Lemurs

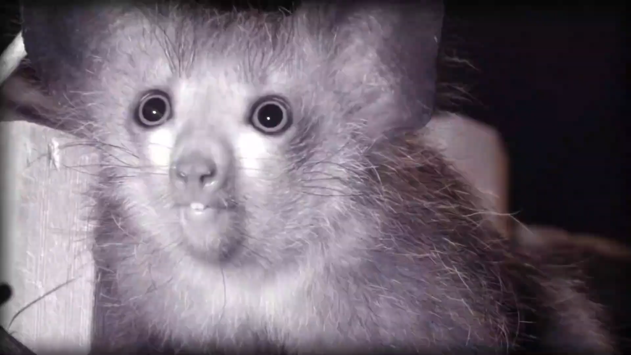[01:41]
It has tiny bulging eyes, large ears, rodent-like teeth and long tail. Cockerel Sifaka has white darts and fur and a white tail with maroon patches on the chest and parts of the limbs.